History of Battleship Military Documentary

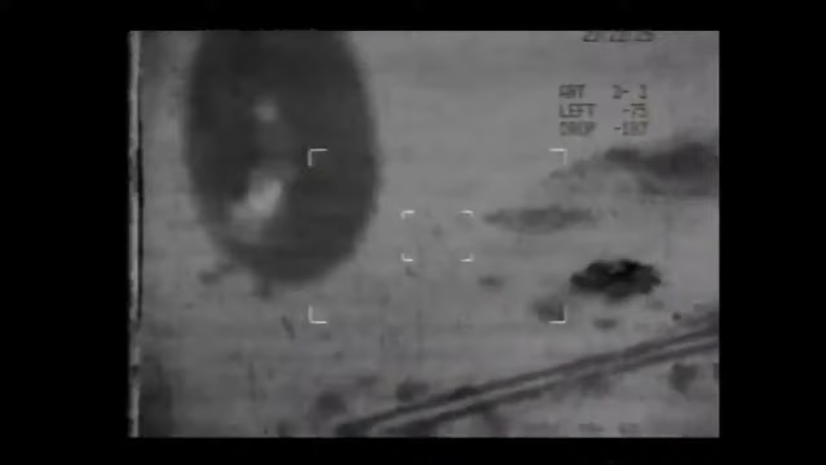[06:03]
Over the enemy target, the RPV sends pictures and coordinates back to the ship. The pictures are fed into the closed-circuit TV system. An Iraqi food truck stops at a series of bunkers along the road.
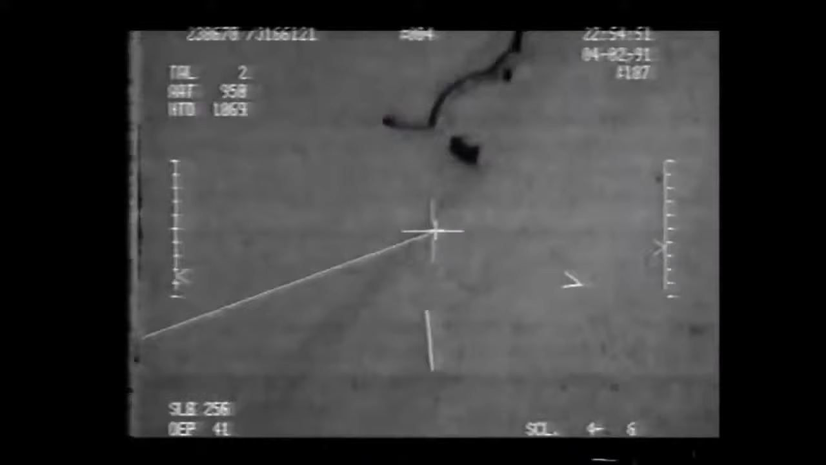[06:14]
It is spotted by the cameras of the unheard RPV, 1500 feet above. The positions are fed into the Missouri's computer, and when the big guns fire, they are precisely on target. Proof positive that the 50-year-old big guns can still do their work.
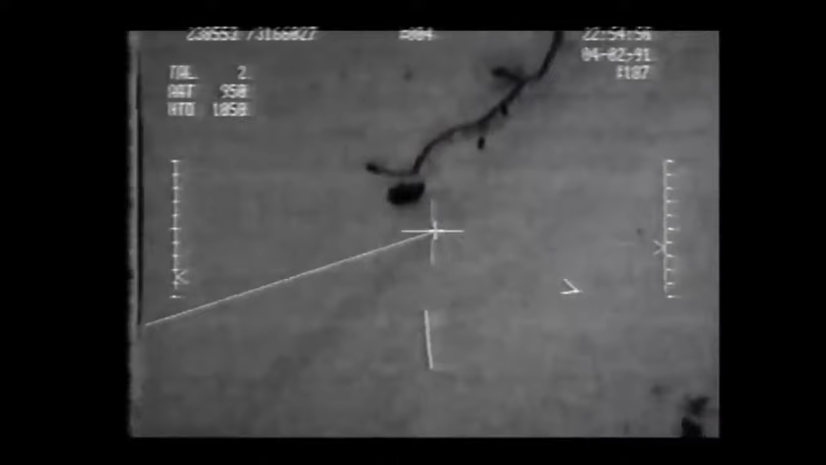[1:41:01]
It is spotted by the cameras of the unheard RPV 1500 feet above.
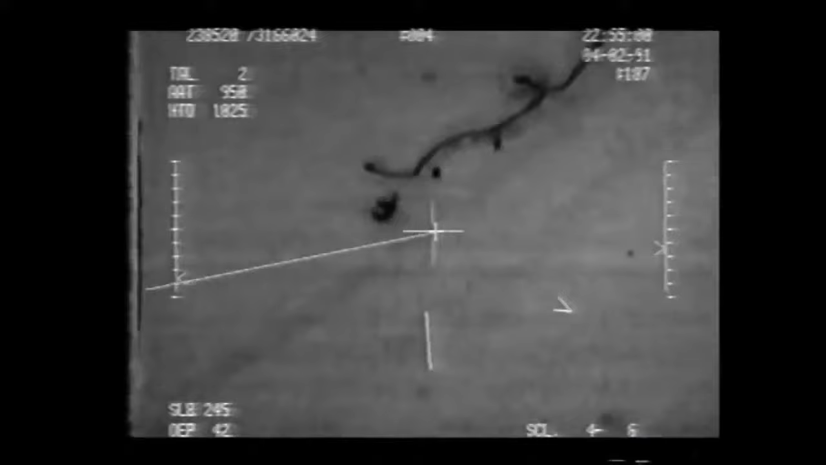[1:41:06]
The positions are fed into the Missouri's computer and when the big guns fire, they are precisely on target.